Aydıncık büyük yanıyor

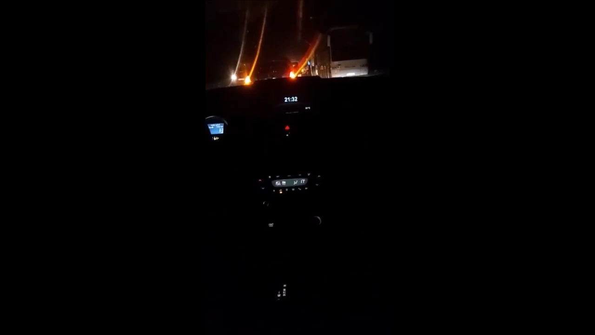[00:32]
Kanka ne akkuyusu benim kafada Ankara'ya gitmek var şu an. Bak var ya çok ağır artı. Sağ şeride bak. Hani bunun Kaçarı yok abi yani geliyor her yer dolu. Belki yarın bizim orada yani kalacağımız yerde.